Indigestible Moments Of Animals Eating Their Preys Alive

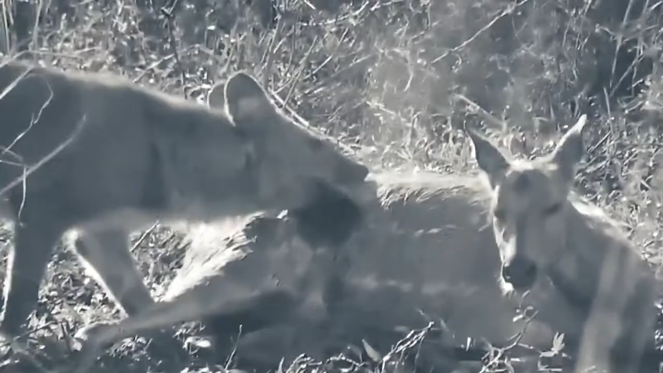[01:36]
The deer remains stoic as if it's enjoying the scenery.
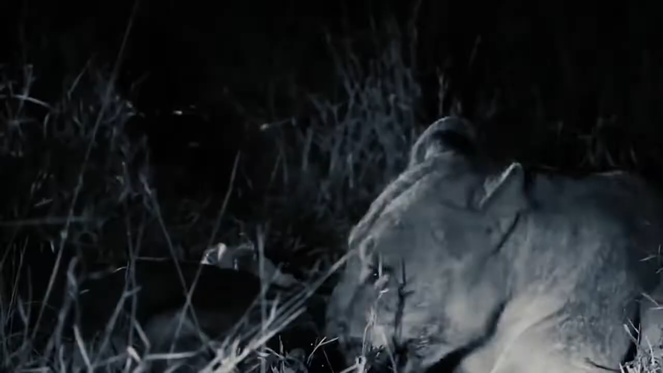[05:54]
While the impala is half-sitting and trying to think of a way to get out of its ordeal, you can see the impala's backside is totally ripped off.
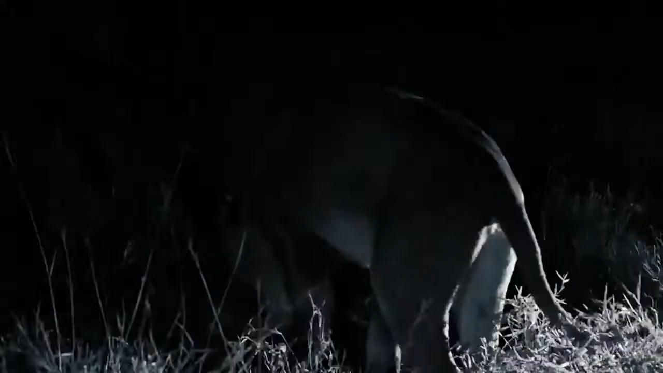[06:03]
This lion has mangled a baboon, but it's not dead. The lion keeps tapping on the baboon with its powerful jaws, but isn't sure what to do with it.